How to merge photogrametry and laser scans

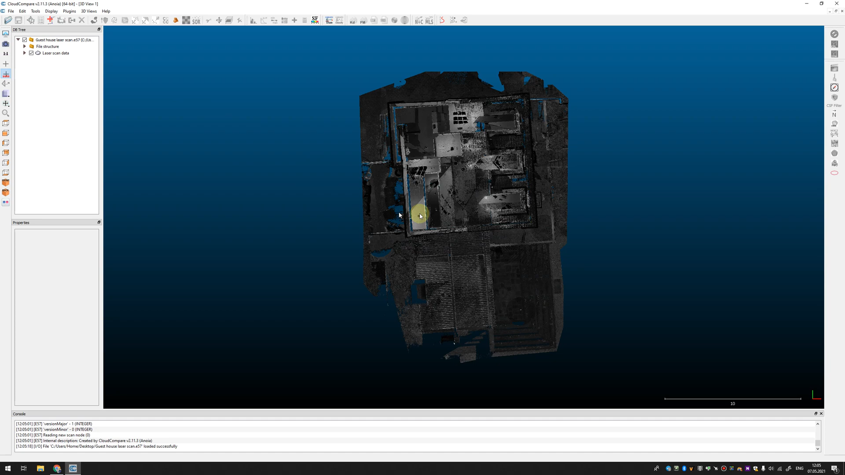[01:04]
Let's take a look. It's a data from laser scanner.
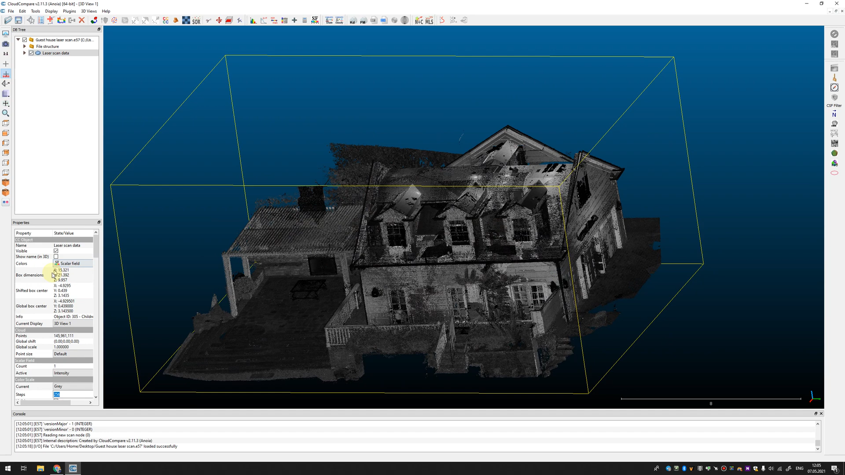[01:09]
It's good to switch to RGB color or to intensity and also it's good tool to enable ideal lighting. It's allow you to see your point cloud more clear. As you can see there are data
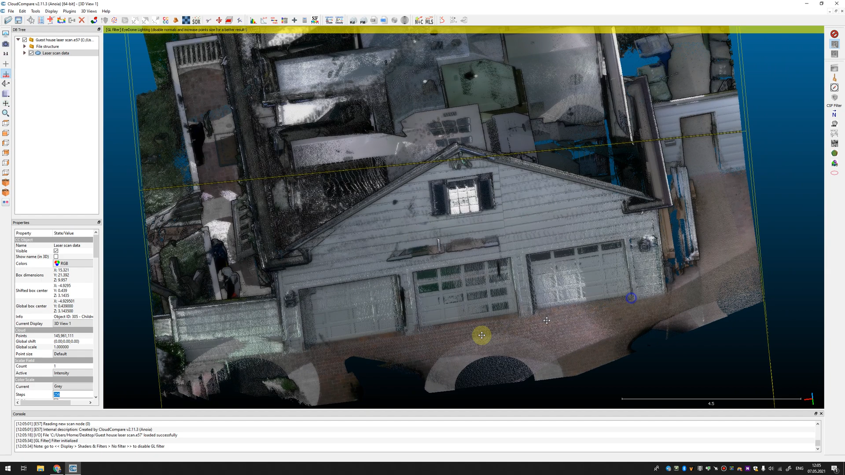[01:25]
scanned from the ground but there are no points for roofs and
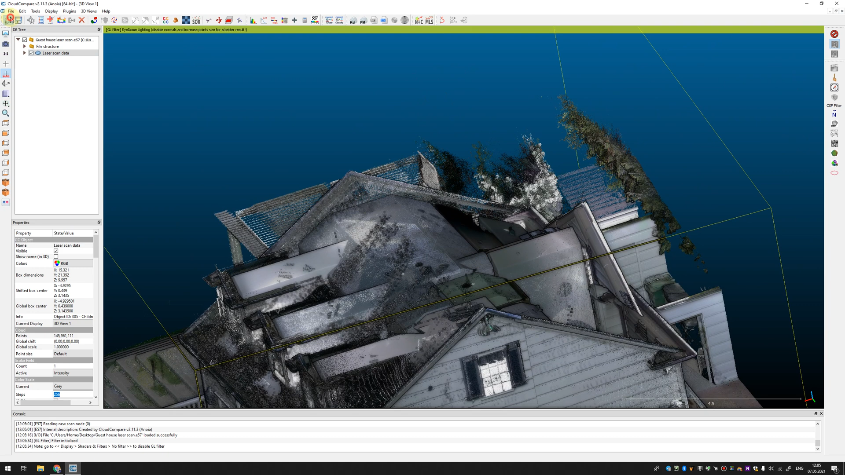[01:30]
I have a points from roof scanned with photogrammetry
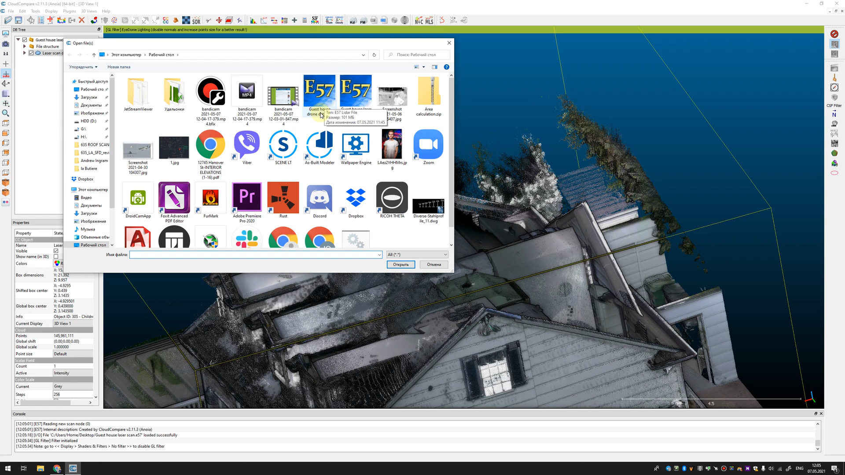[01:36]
using drones and as you can see
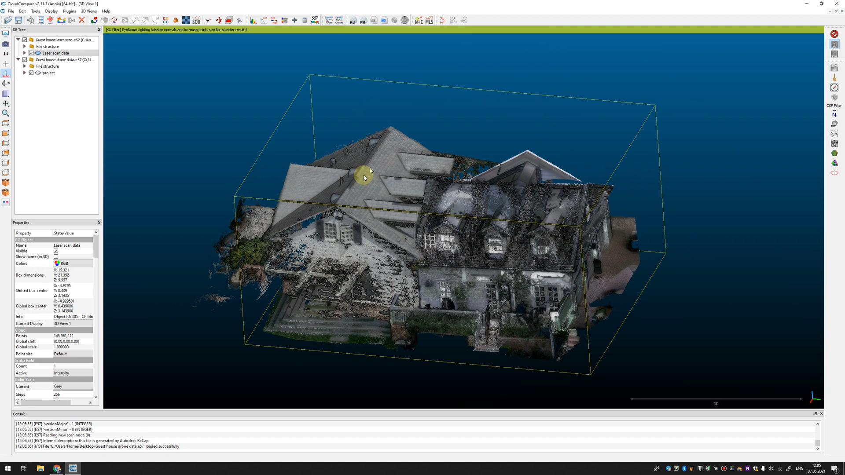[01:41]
the drone data it's not aligned to a data from laser scanner. To merge them together you need to select both point clouds and press align to point clouds button. Here you need to select which one point cloud will be moved accordingly to a reference.
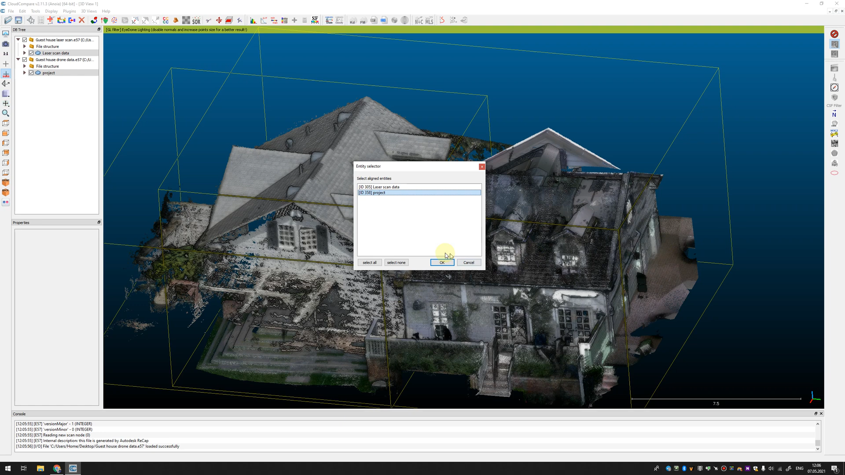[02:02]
Let's just select a point cloud from drone. After that CloudCompare propose you to select the
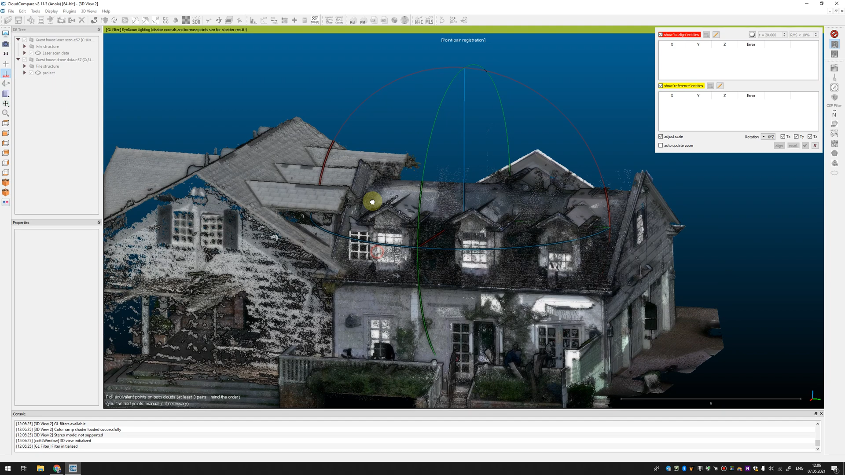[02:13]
same points on both point clouds and it's good if you have reference targets. You can just click them but
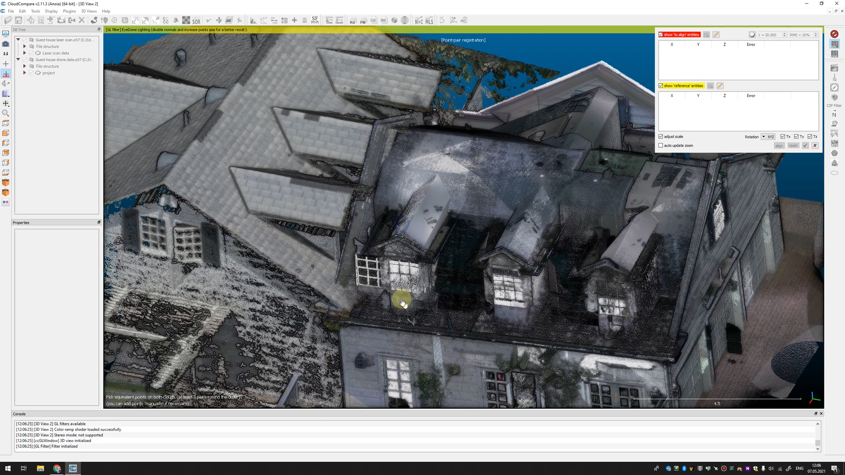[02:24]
I don't have it so I will be just select point clouds,
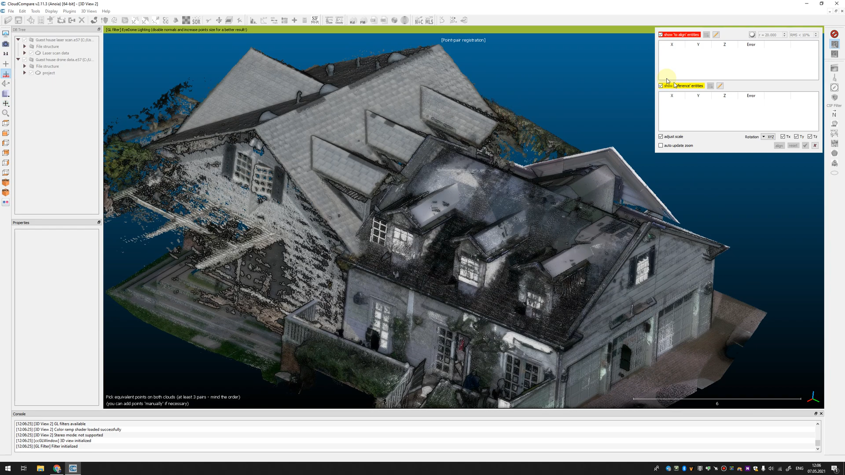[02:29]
a point that I'm guess is should be the same.
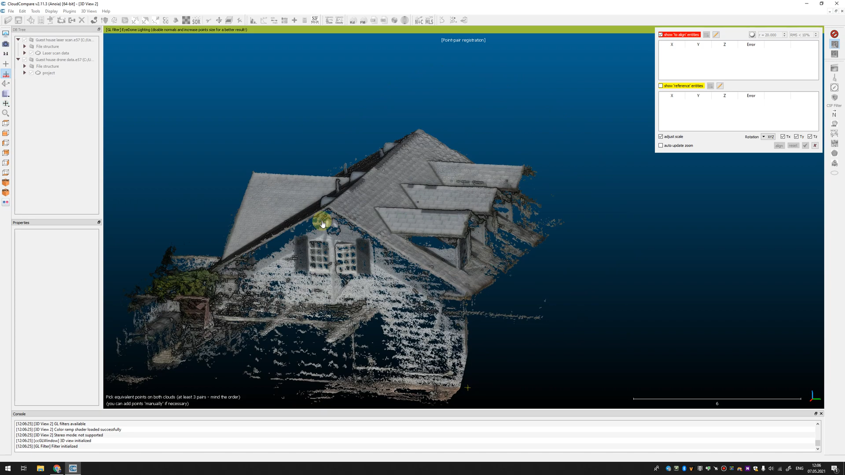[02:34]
There are not so many data overlap between scans but I think that I can
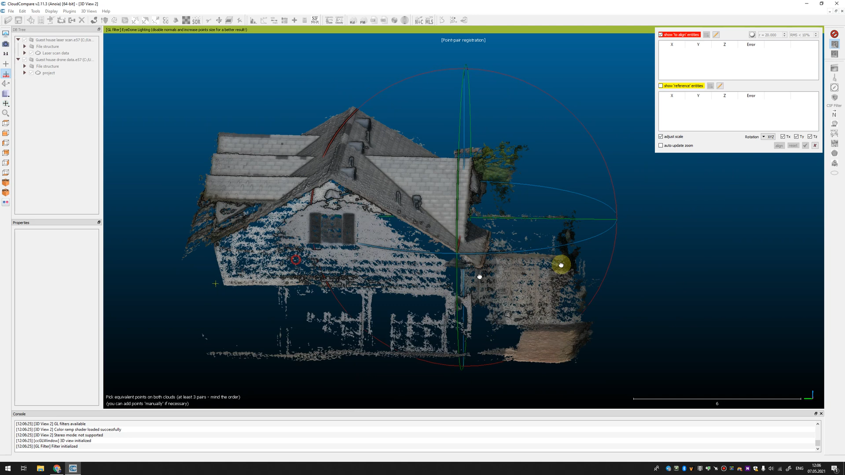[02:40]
use this ridges to align everything.
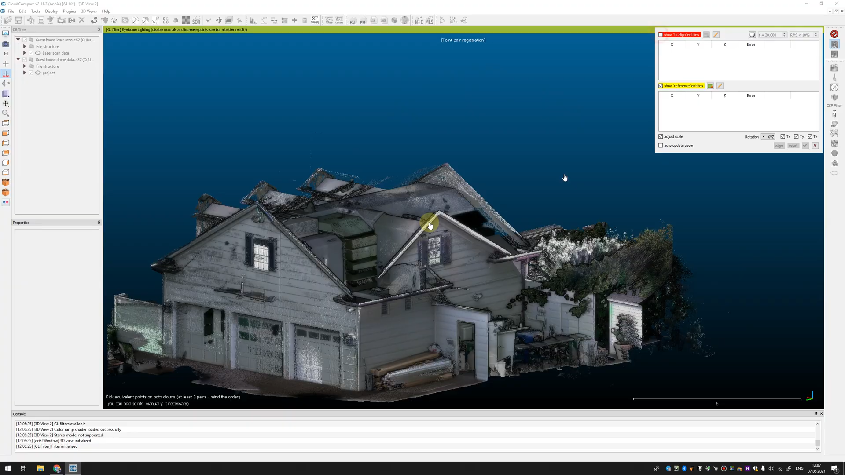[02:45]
We'll just select these points on reference point cloud first.
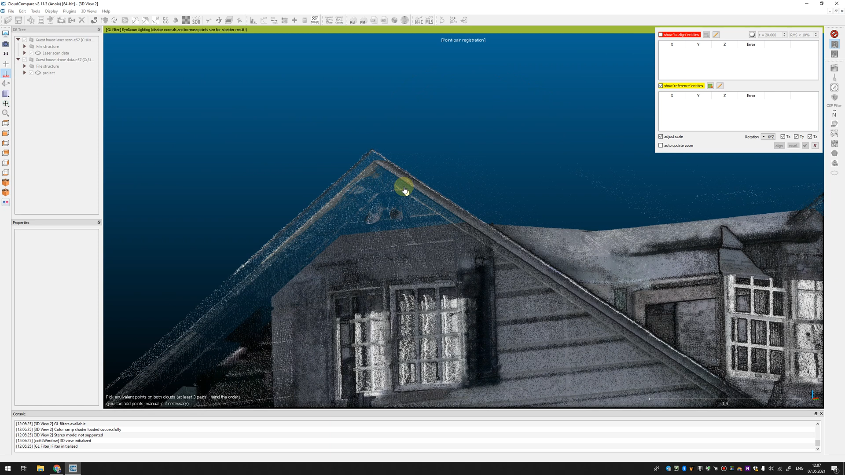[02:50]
You just need to click on the points that you think is the same and just go ahead with all ridges.
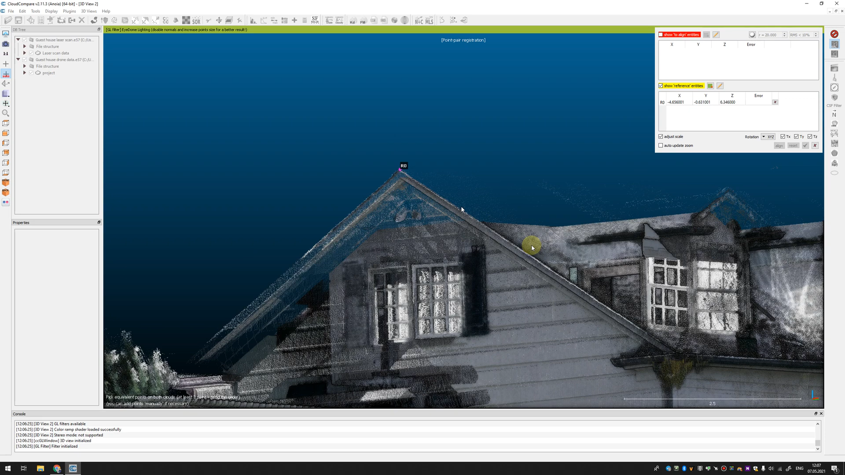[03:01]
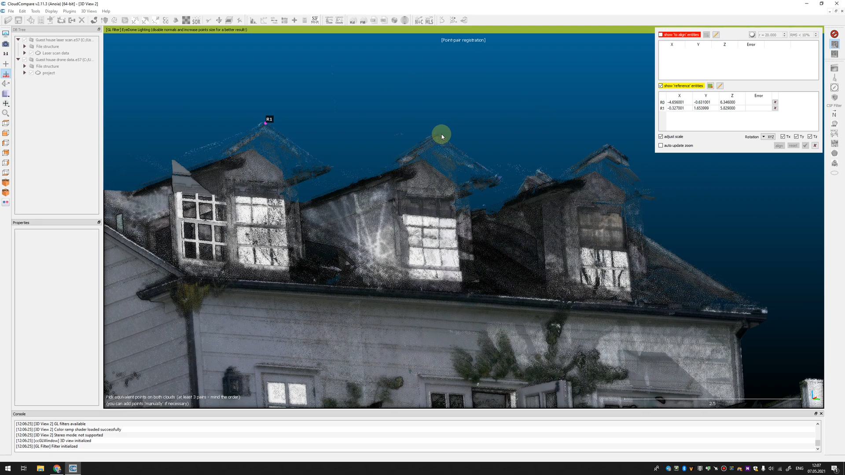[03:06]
I will be not pretty accurate but it's only for example propose
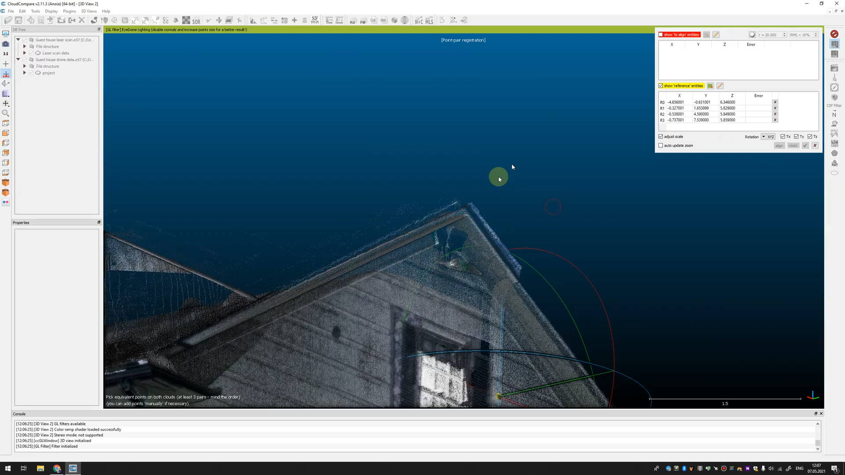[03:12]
and you probably need to check these points more accurately.
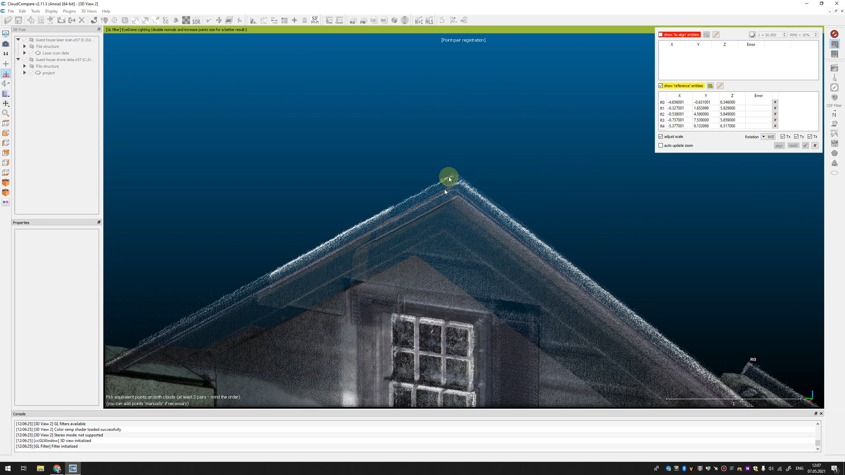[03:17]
After that you can turn
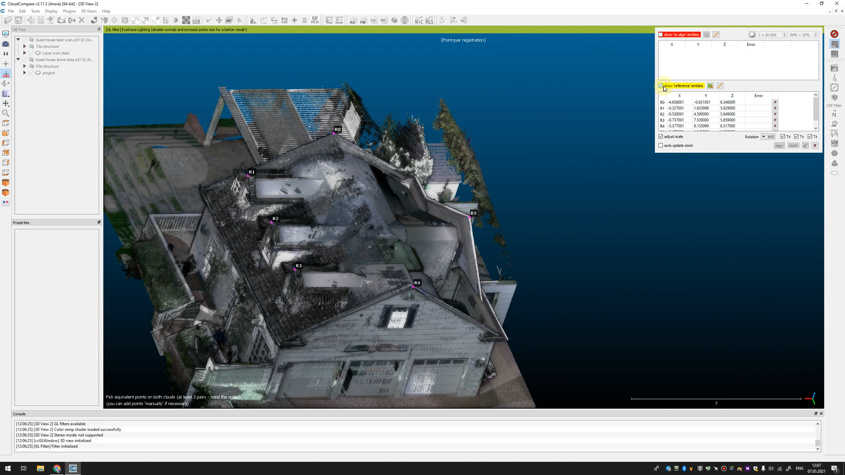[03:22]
off a reference point cloud and enable point
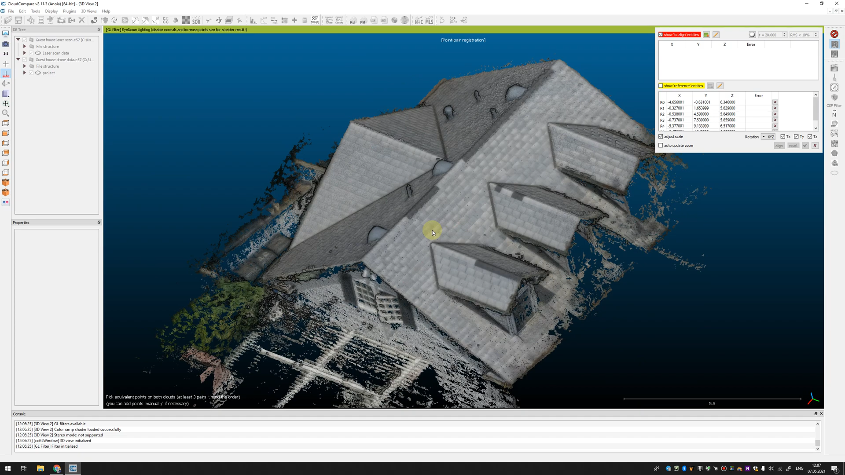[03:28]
cloud from drone and you need to select the same points in the same order.
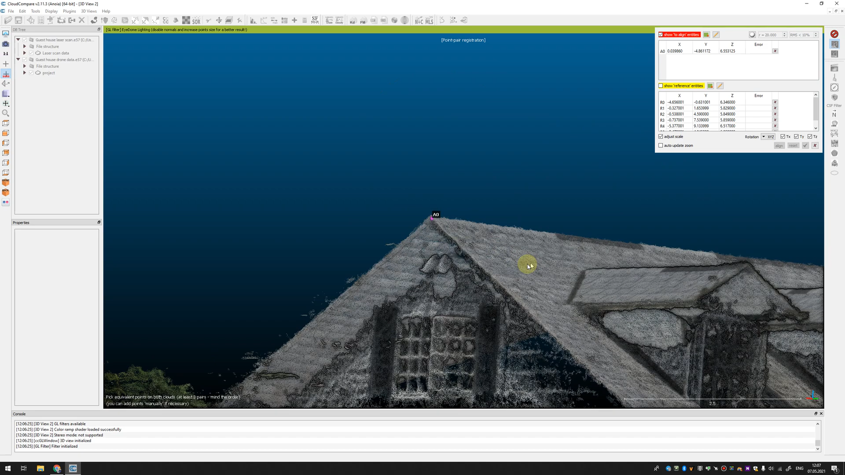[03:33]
I'm not sure that I'm really accurate.